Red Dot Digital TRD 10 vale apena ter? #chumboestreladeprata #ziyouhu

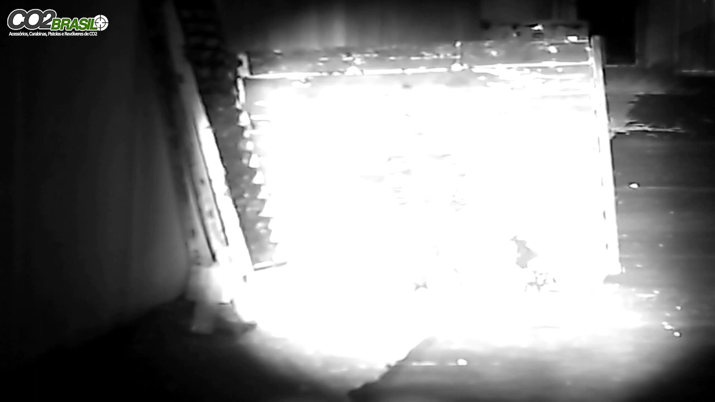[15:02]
Esse aqui fica preto e branco. Vou dar um zoom aqui pra vocês. Olha lá.